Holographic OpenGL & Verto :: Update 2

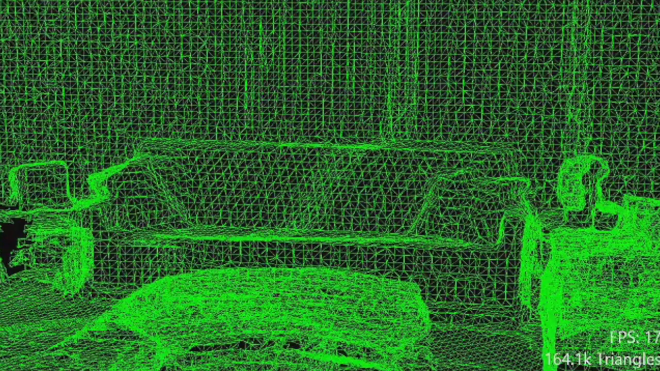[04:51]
And then what you can do is you can render that room into the depth buffer.
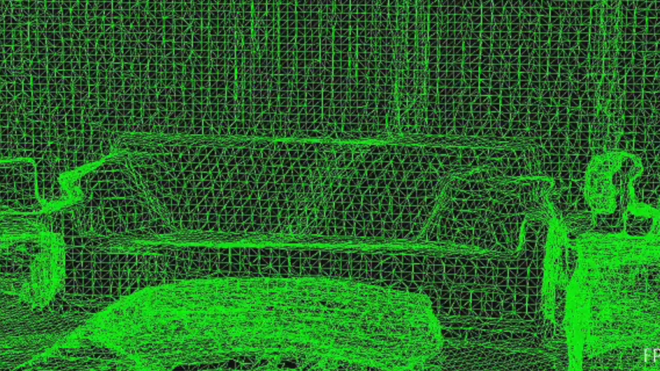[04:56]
So you draw it in a way that you don't really see it but it still is occluding objects that might be behind it.